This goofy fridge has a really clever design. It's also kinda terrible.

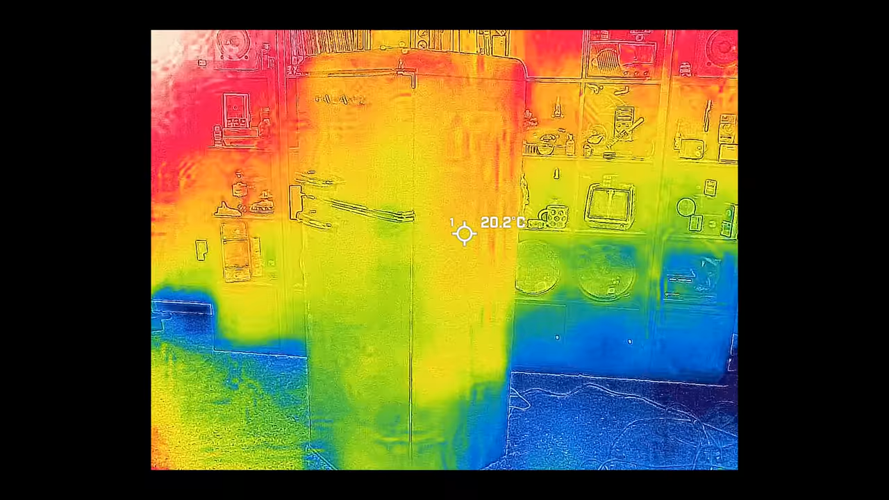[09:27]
On screen: spot 20.2°C
When the compressor is running, it squeezes gaseous refrigerant into a long snake of a tube that travels up and down and up and down the sides of the fridge body,
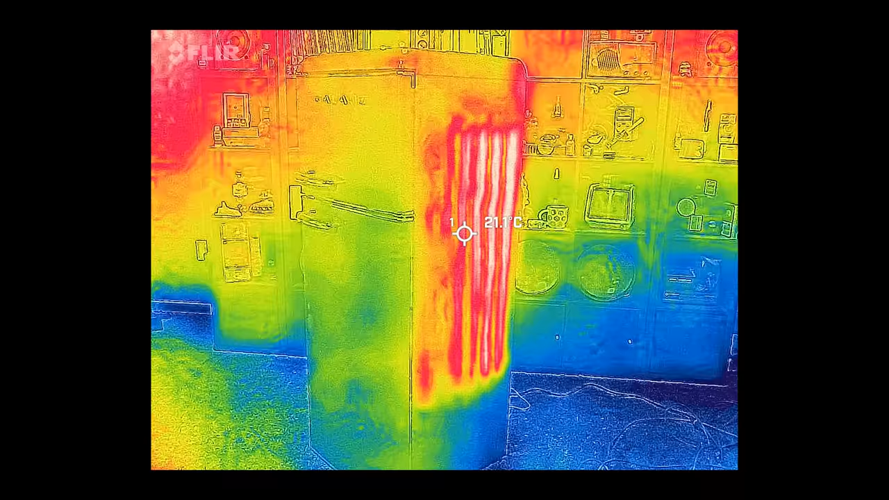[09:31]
directly beneath its plastic skin.
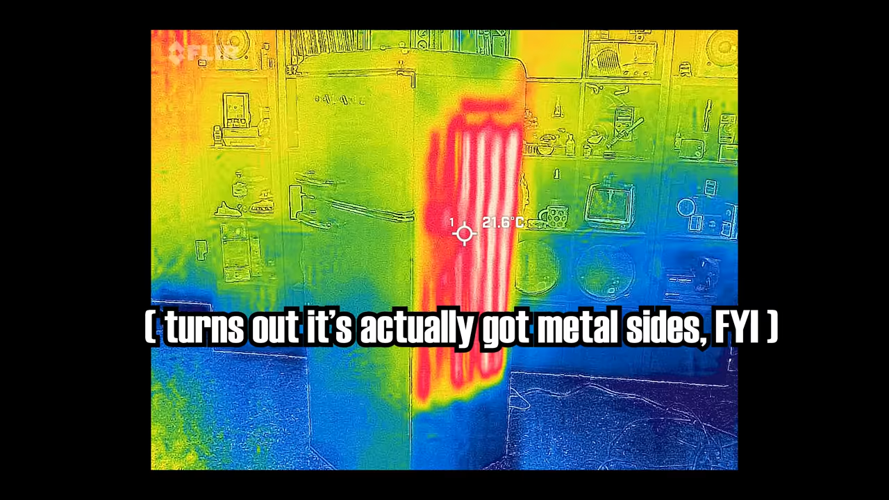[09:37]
On screen: spot 21.6°C
Since it's under high pressure inside that tube, the refrigerant's boiling point has increased and it wants to condense into a liquid.
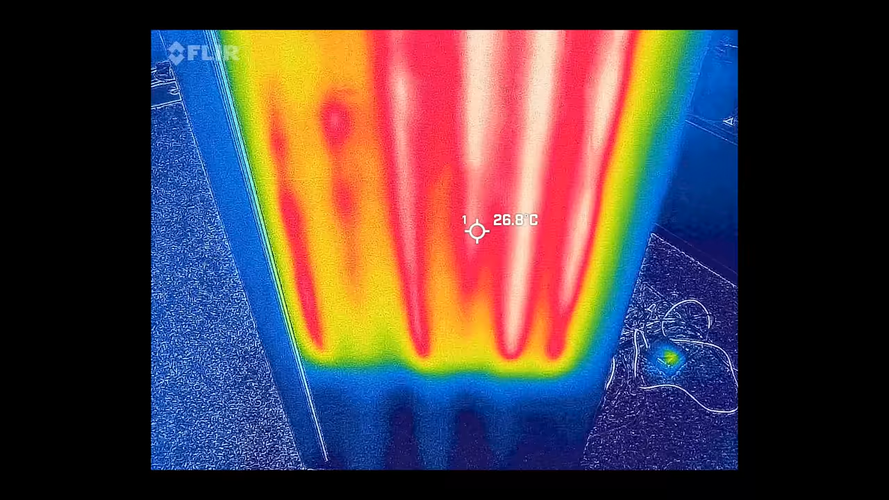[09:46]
On screen: spot 26.8°C
It will slowly but surely give off heat as it condenses,
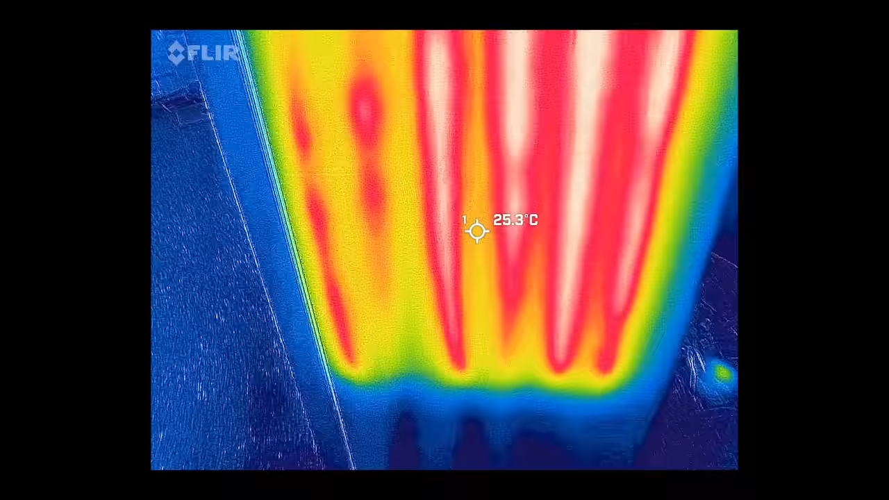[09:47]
On screen: spot 25.3°C
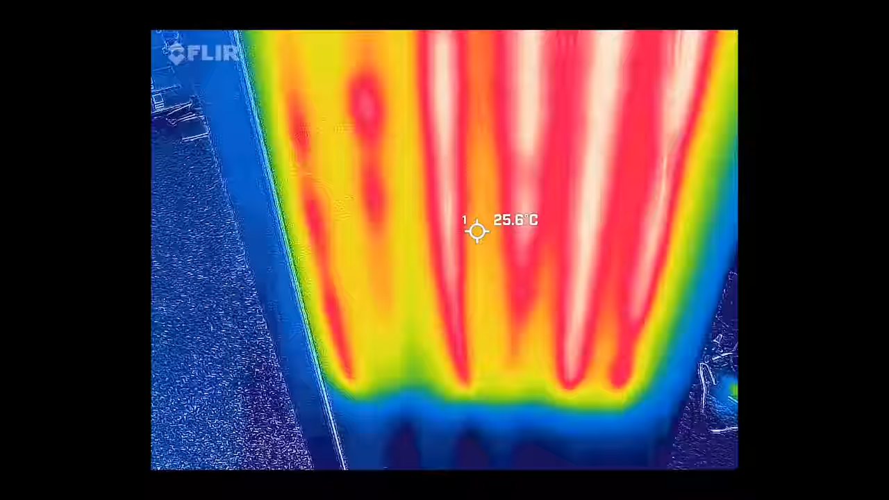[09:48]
On screen: spot 25.6°C
which causes the sides of the fridge to get warm,
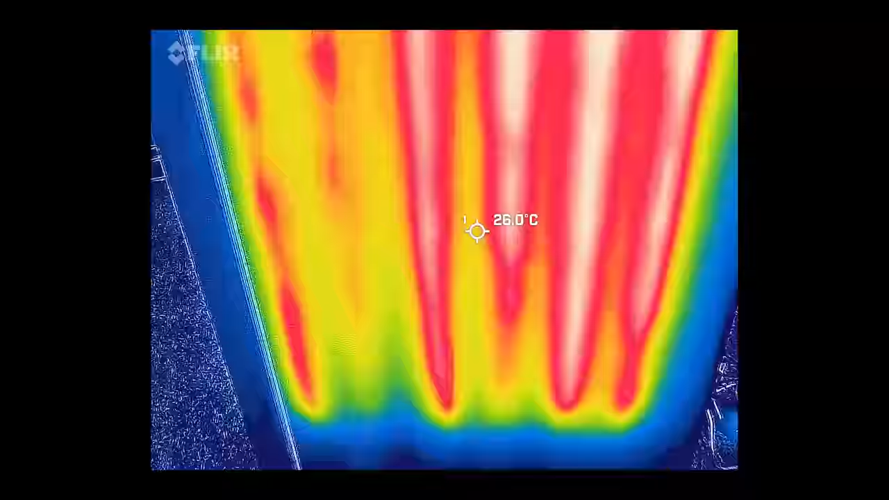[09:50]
On screen: spot 26.0°C
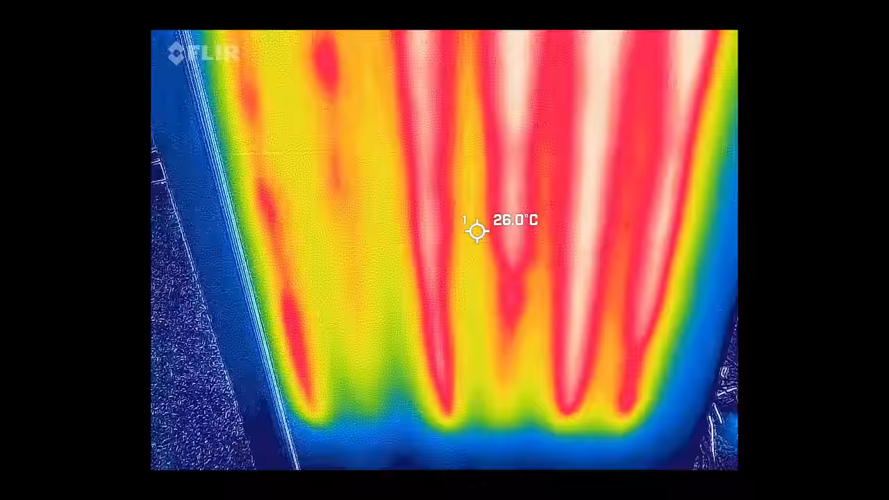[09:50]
On screen: spot 26.0°C
and eventually that heat is dissipated to the surrounding air.
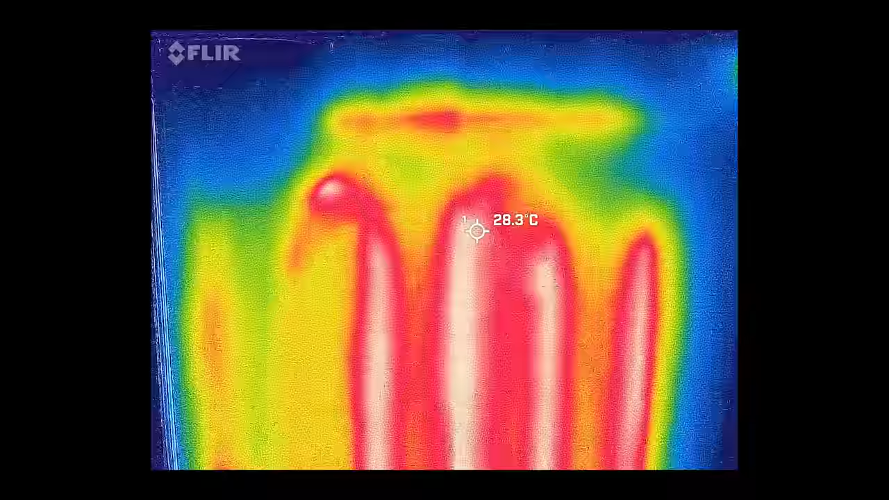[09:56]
On screen: spot 28.3°C
At the end of this serpentine path of tubing, a neatering device,
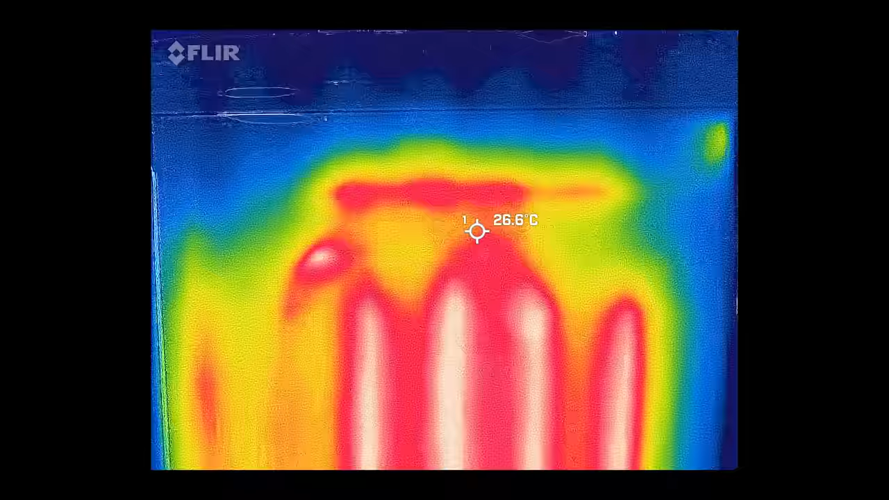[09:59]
On screen: spot 26.6°C
most likely a simple capillary tube,
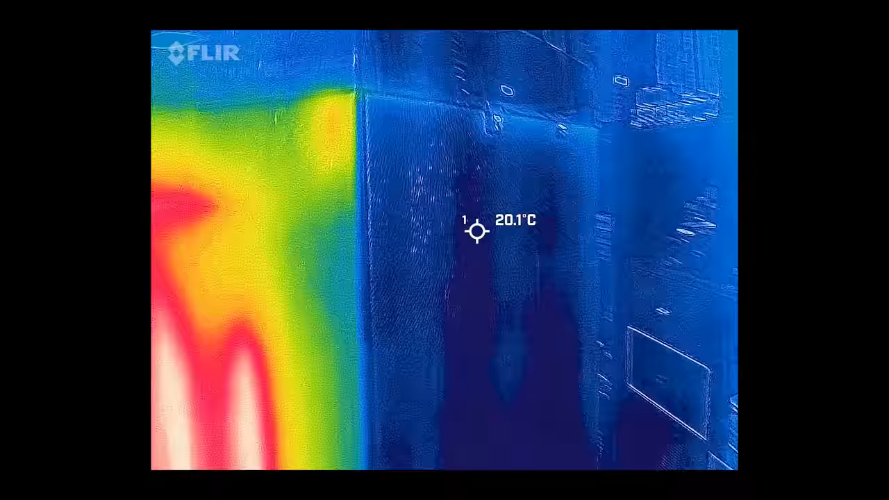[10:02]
On screen: spot 20.1°C
causing liquid refrigerant to bunch up at that spot.
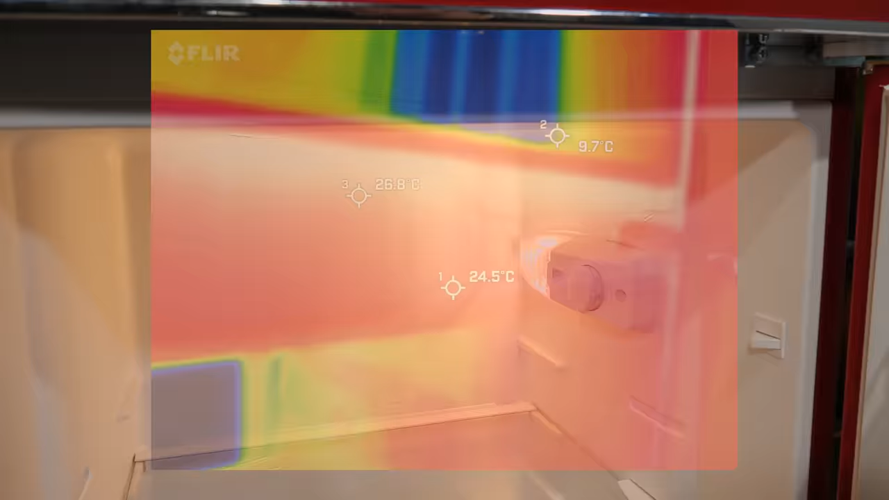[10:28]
This right here is the evaporator,
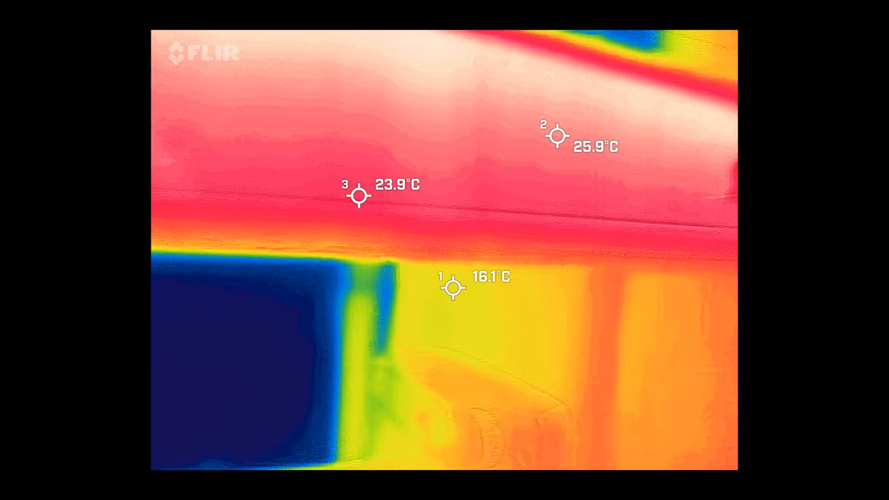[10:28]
and when the fridge runs it gets nice and cold, because in these tubes the pressure is low and the refrigerant wants to boil,
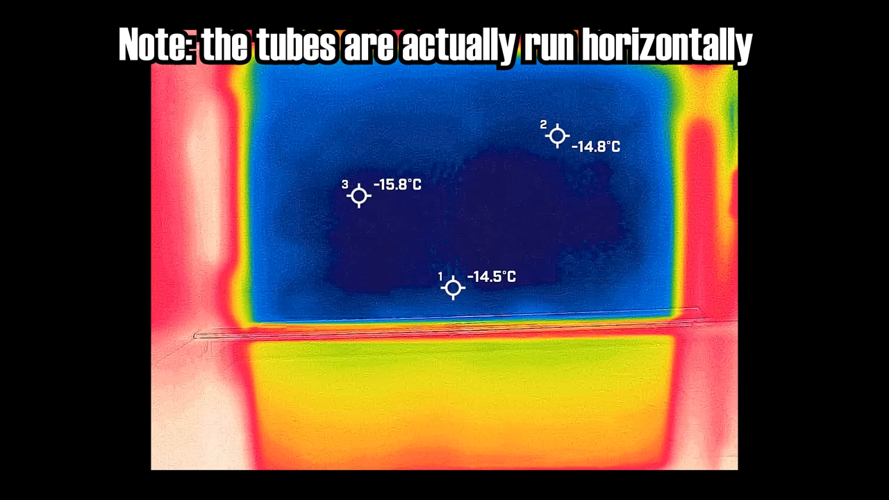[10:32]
or you might say evaporate.
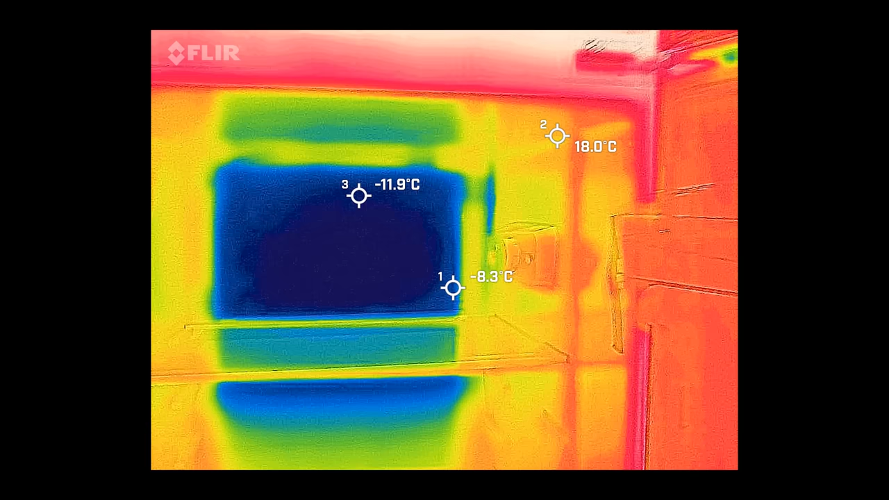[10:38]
In order to do that, it has to get energy from somewhere, and that somewhere is, well, the insides of the fridge.
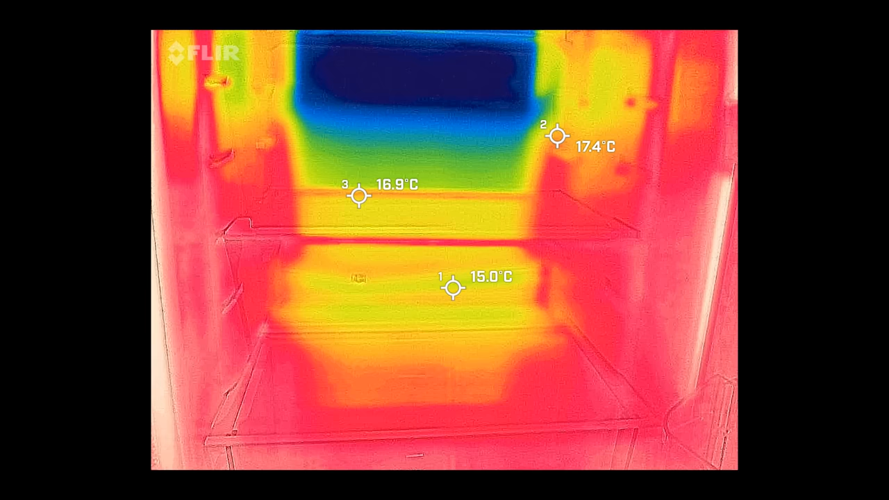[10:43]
The upshot is that it gets cold. After running for a while, you'll see the back wall start to form a layer of ice.